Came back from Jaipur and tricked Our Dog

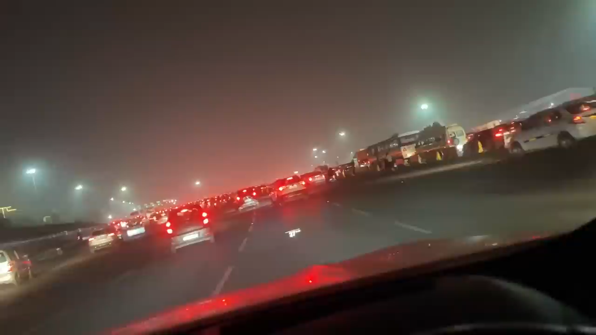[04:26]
अभी जस्ट हम लोगों ने गुड़गांव टोल क्रॉस के सामने जाम देखो लग गए।